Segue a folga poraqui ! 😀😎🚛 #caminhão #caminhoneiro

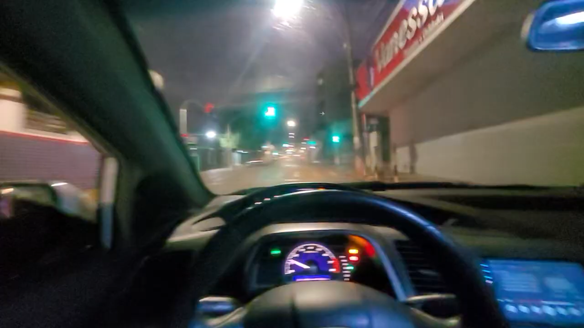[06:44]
E esse é o Centrão de Santa Helena Cidade pequena
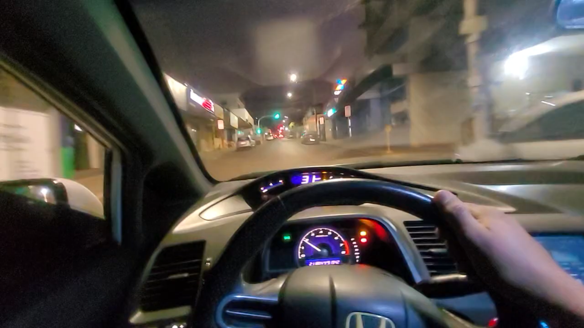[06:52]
Aqui deve ter mais ou menos Tá na casa dos 40 mil habitantes Esse dia até comentei com o cara Falei que tinha 70 mil habitantes aqui Mas não é Eu confundi Tem 70 anos Acho que é 73 anos Uma coisa assim E 40 mil habitantes Santa Helena
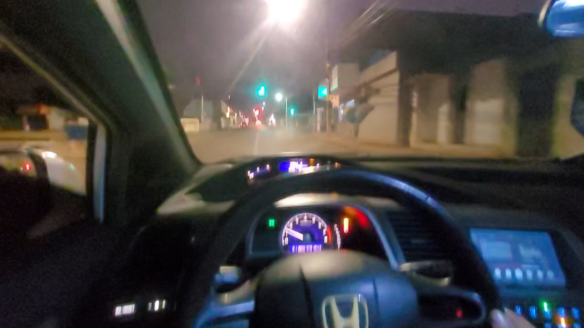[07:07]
Loja JP Roupas, bonés Só que aqui é o seguinte Aqui é aquela cidade tranquila né Aqui O que tem aqui é espetinho Lanchonete Só Mais nada Que nem esse daí Do lado direito aí Mas vai parar no meio da rua mesmo
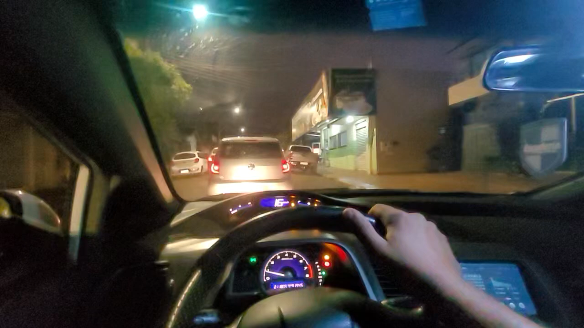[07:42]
Nossa outra vez Pinheiro Tem gente que é folgado né Para no meio da rua Em vez de parado Que nem você parou aí Mas é complicado